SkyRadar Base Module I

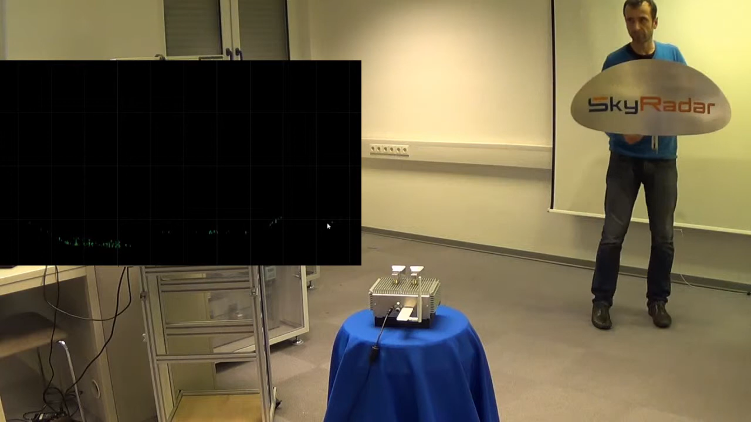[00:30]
like an A-scope or a B-scope, with the user-friendly FreeScope software.